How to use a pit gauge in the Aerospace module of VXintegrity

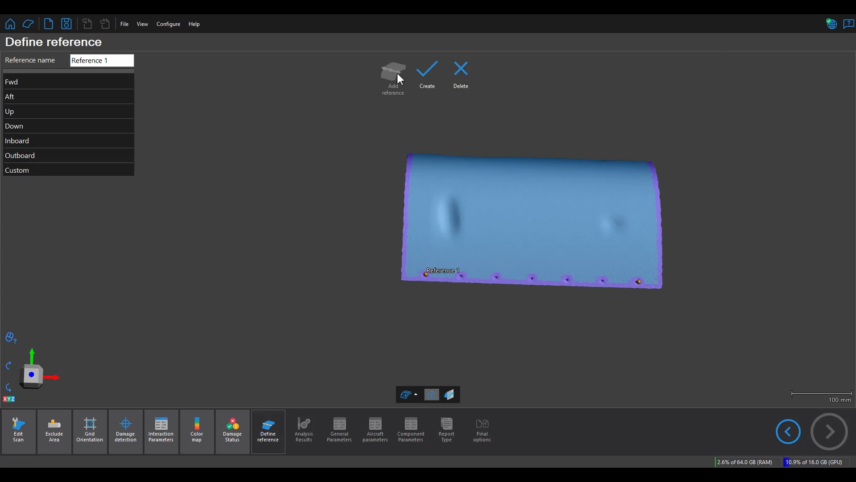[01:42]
So I'm going to go ahead and add a couple reference lines and I'm also going to add a couple tags. So one of them will be up indicating the up direction of the plane and the other one will be the inboard direction.
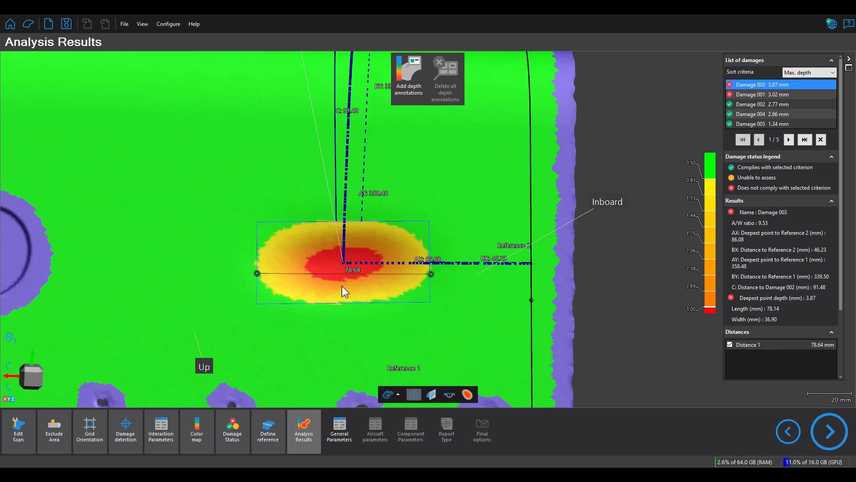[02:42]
Lastly I'll go ahead and add some depth annotations.